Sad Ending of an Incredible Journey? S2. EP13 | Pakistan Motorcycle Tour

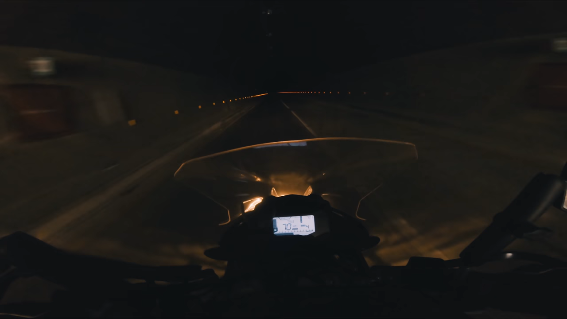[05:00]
ये आगे जी दूसरी टनल और ये बड़ी टनल है, आप चेक करें इसमें अंधेरा गुप अंधेरा, अंदर से कुछ नज़र नहीं आ रहा है, लगता है ऑक्सिलरी लाइट्स जो है ना वो ऑन करनी पड़ेंगी, किधर गई मुझे वही नहीं मिल रही। हाँ अभी चली हैं लेकिन फिर भी आप लोगों को कुछ ख़ास नज़र नहीं आएगा।